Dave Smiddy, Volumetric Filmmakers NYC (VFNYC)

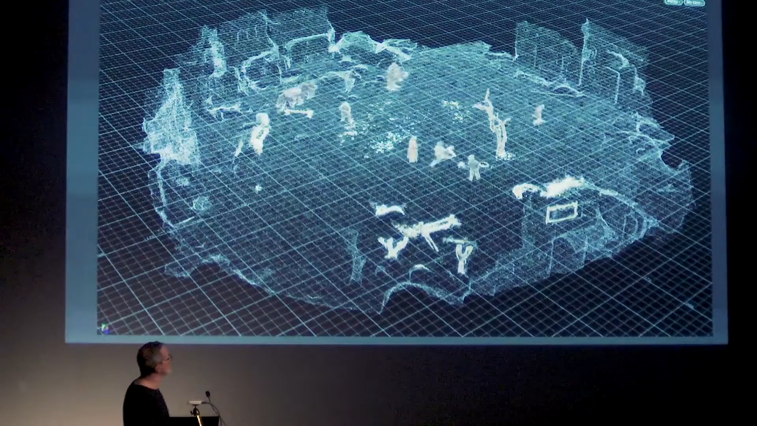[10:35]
You have, you know, mesh essentially for the background. We have this cool feature where you can be the horse.